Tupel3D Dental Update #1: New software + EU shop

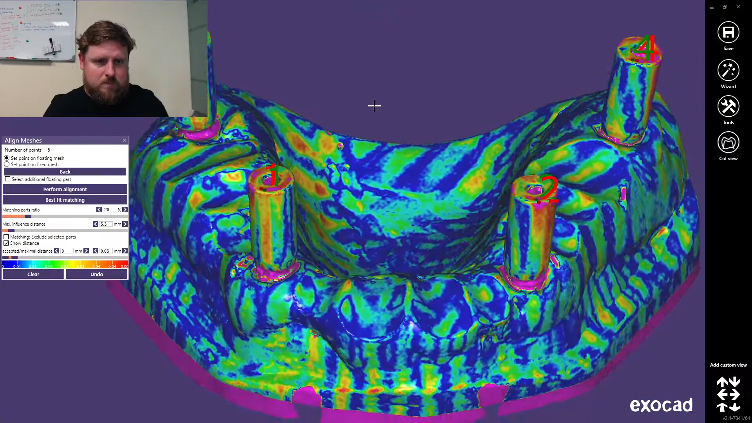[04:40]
with the new software updates to the old one
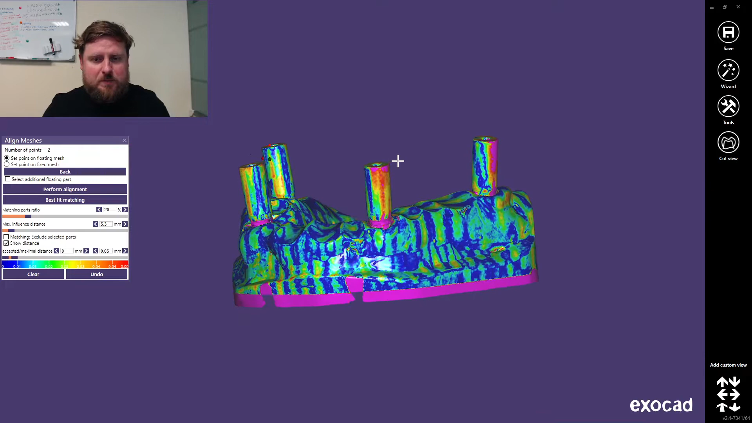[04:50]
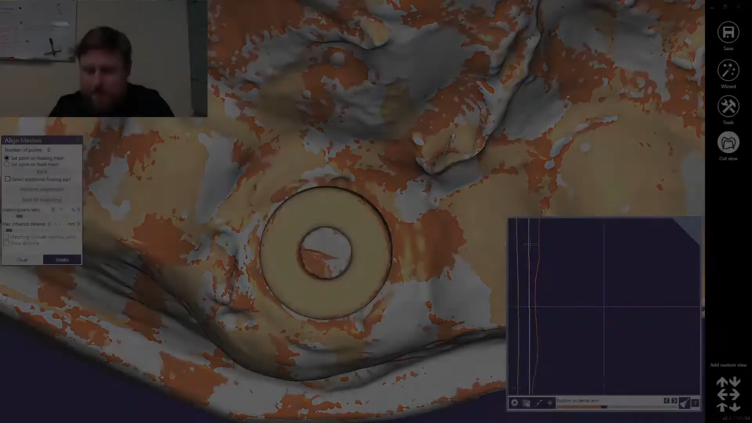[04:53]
the white one is closer to the accurate result it's 26
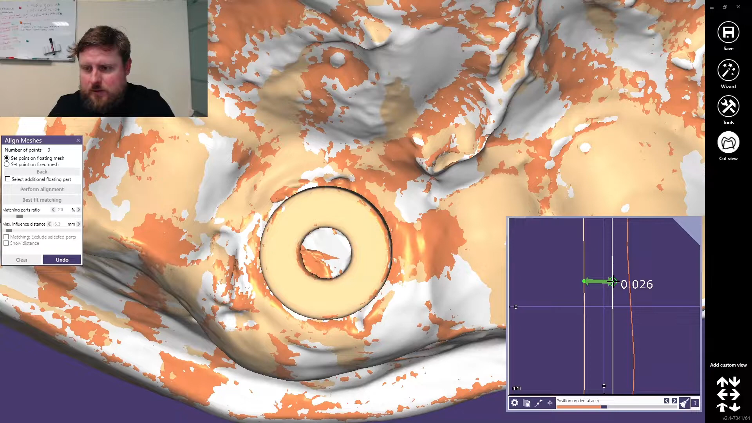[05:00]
microns error and all one is 40 you can see now we got more consistent result
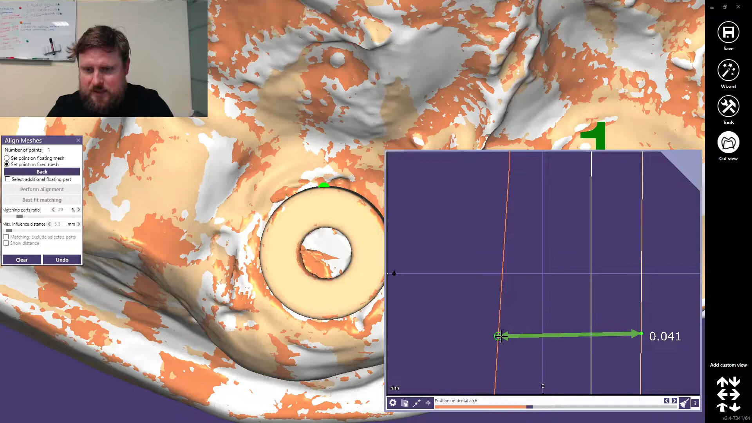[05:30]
our new test scan as you can see the error with older software was bigger I would say great success
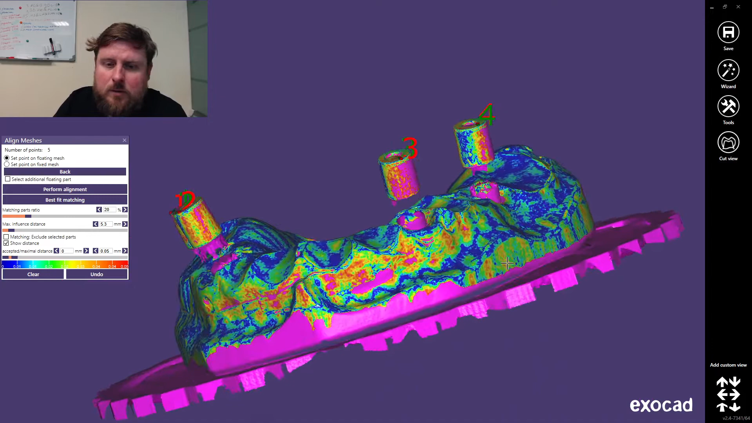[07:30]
so the fitting of the model is not that bad now we have the color
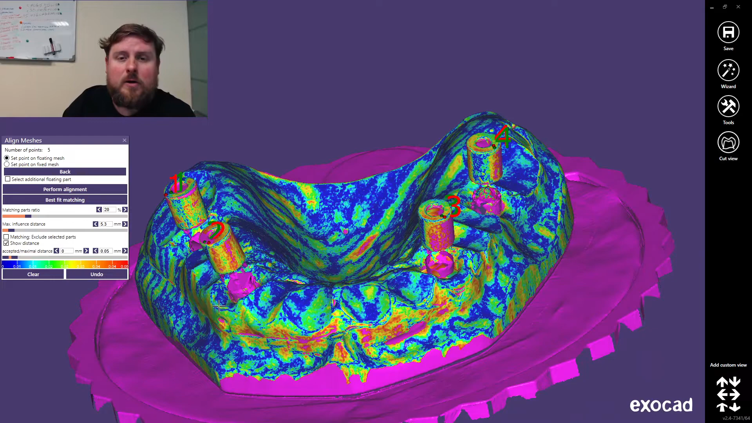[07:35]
mapping the heat mapping in the 50 microns range the same as on the previous
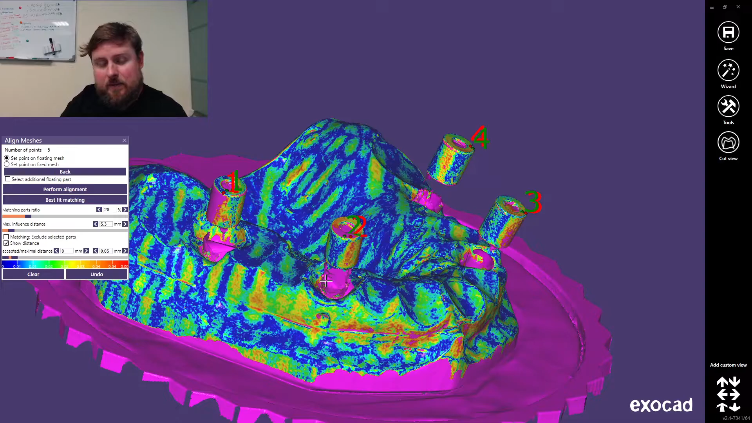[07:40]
model this is the old scan as you can see with the scan by this not that great result
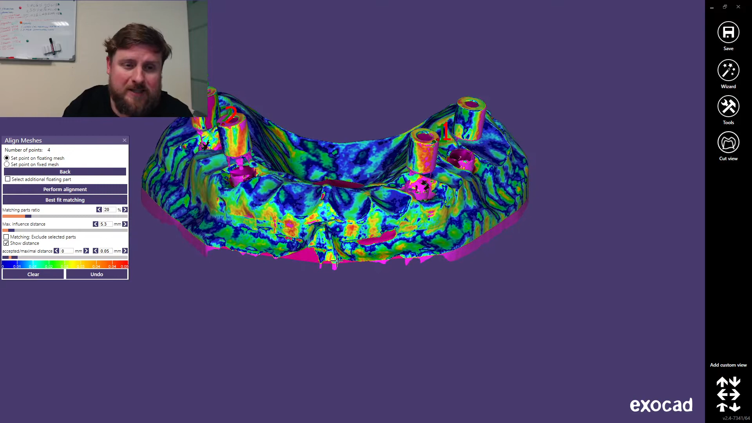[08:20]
well it looks that the model at least that's for sure it's more accurate with the scan bodies it's probably a little bit more accurate but not so magic
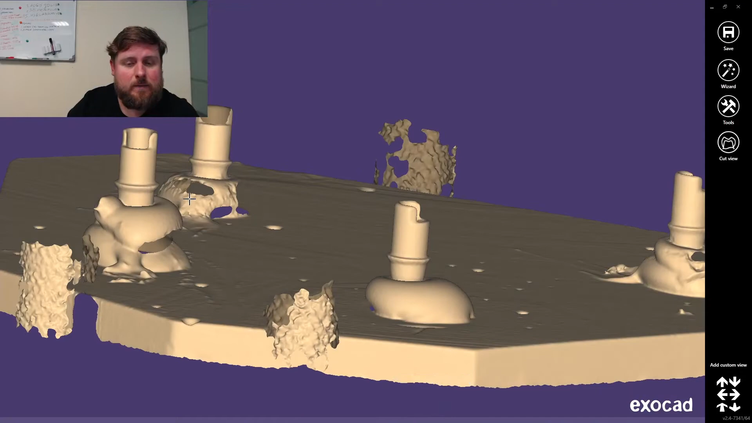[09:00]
so this is how it looks like on a scanner for 15,000 euros well we have to agree the result is good
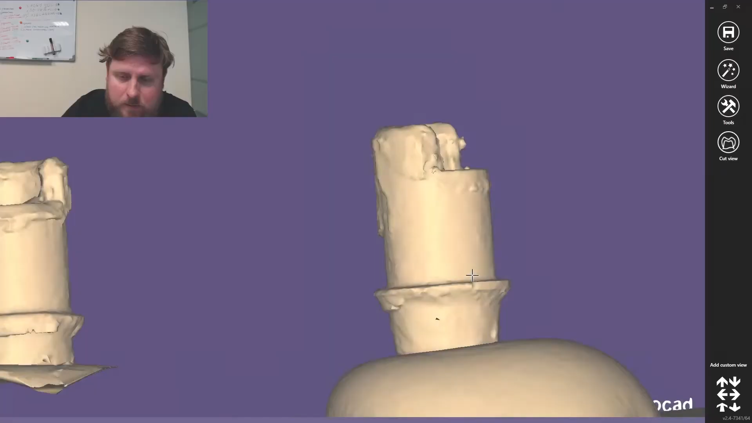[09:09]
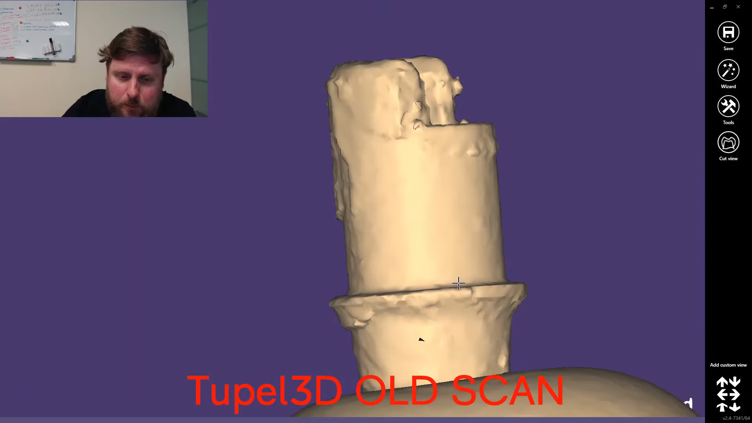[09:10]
old scan with the old software on tuple 3d as you can see those titanium bases are not so nice
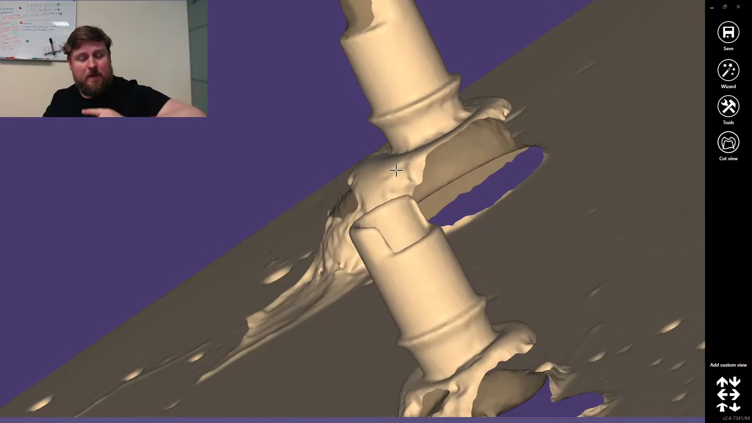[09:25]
and let's now import the old scan from November of titanium bases with the tuple 3d with older scan software and older firmware
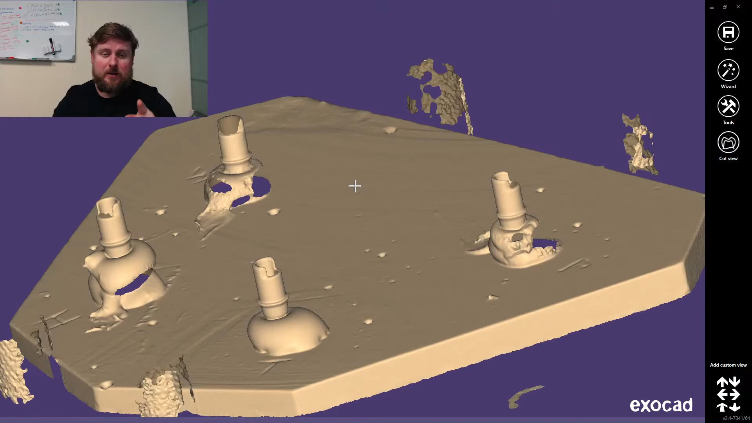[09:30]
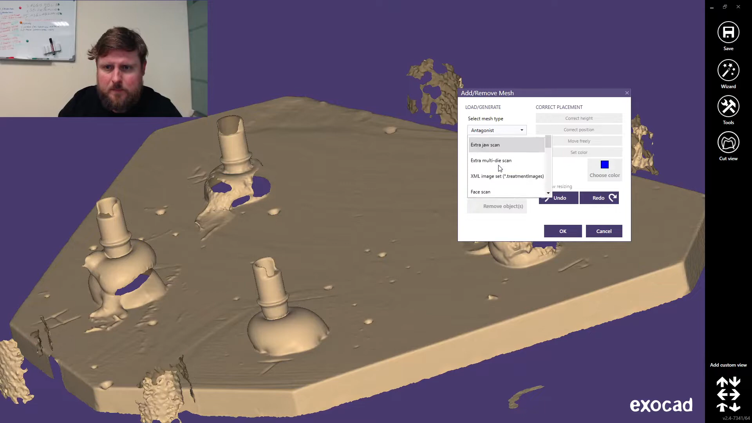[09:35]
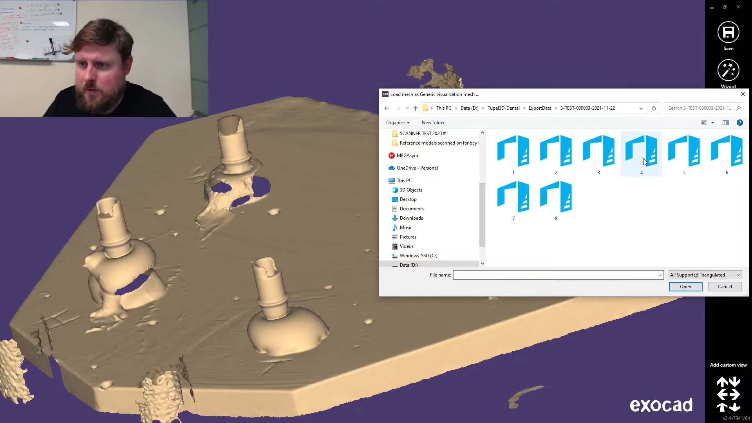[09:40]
so let's import the old scan these are the 8 scans with 8 different settings
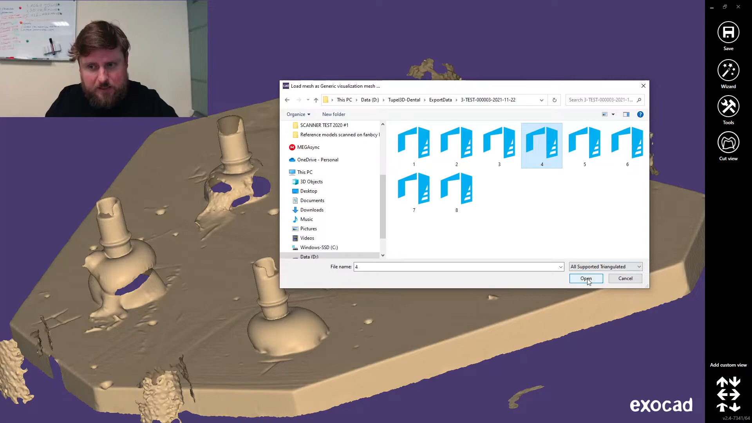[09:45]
and I think the number 4 was pretty much ok much better than the other ones
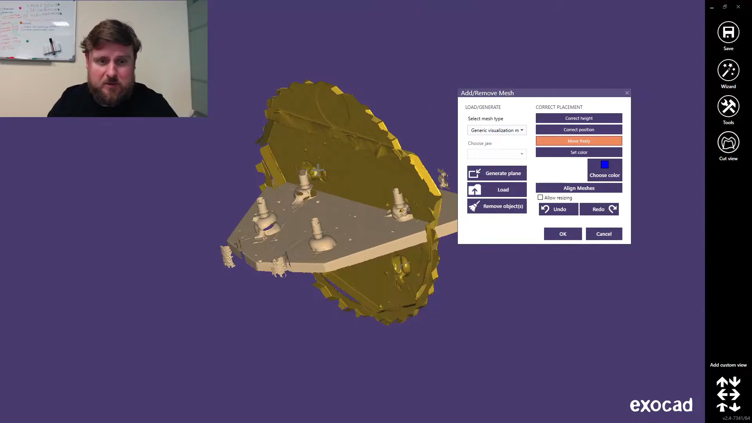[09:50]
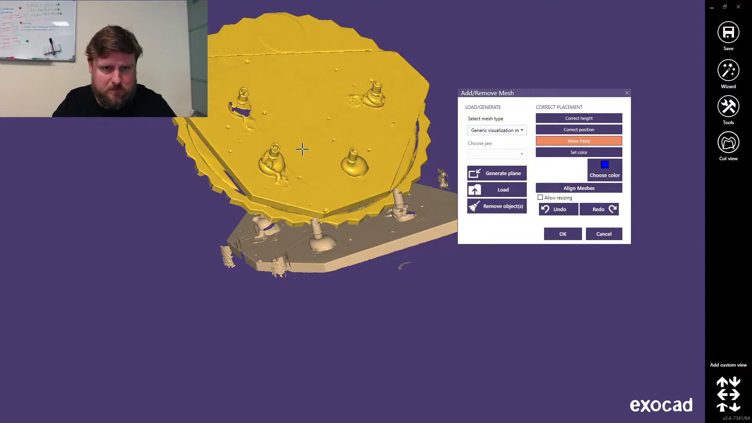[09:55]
I'll make the color call them brown like the other
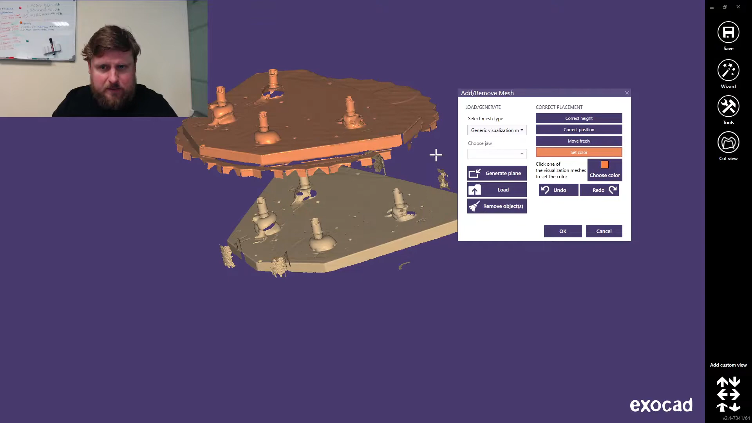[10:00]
test scans ok as you can see compared to expensive scanner more difficult to
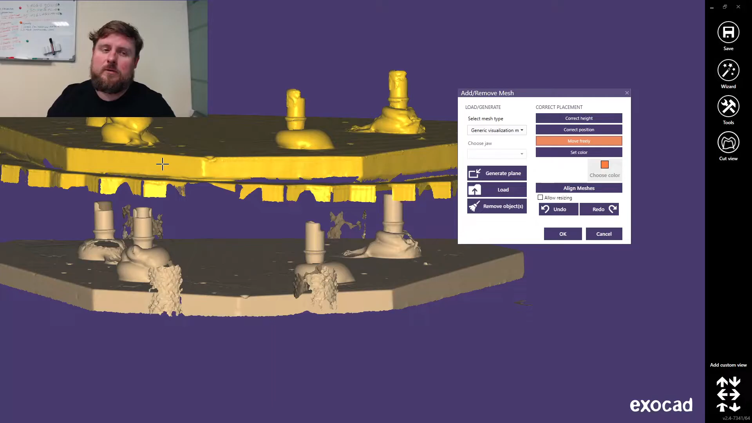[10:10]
use a scan ok and the new scan will be somewhere somewhere